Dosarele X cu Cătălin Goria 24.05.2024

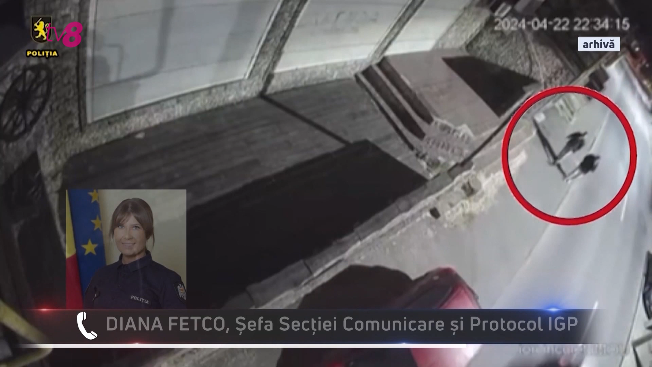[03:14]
Bărbatul a opus rezistență și a reușit să scape de suspecții care au fugit într-o direcție necunoscută.